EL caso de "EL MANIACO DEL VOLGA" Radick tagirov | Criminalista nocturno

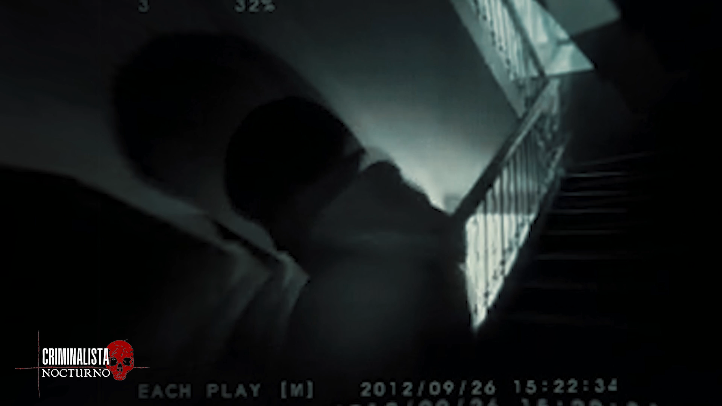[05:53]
Ahí, se logra ver a un individuo con unas hojas en las manos, en espera de atacar.
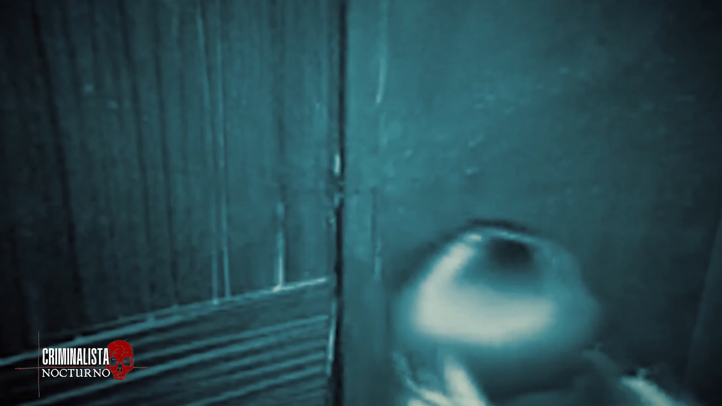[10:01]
un hombre sospechoso es captado nuevamente por el lente de una cámara de seguridad en un complejo de apartamentos de la calle Chibok. En ella se logra ver a un sujeto acechando los apartamentos.